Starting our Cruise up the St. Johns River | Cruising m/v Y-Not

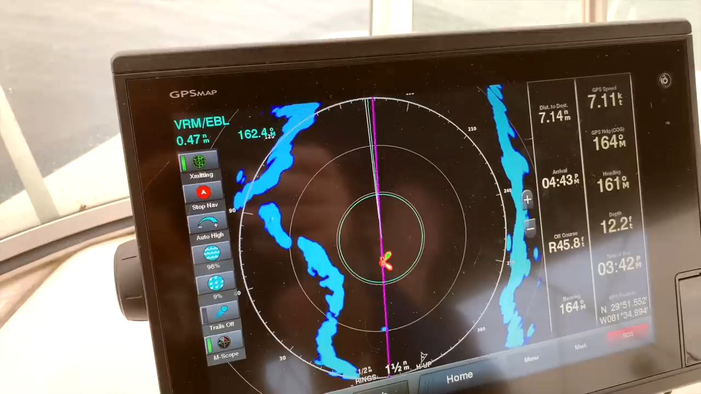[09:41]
Yeah. On radar as well. This is how people did it in the days before GPS, and always good to have backup plans.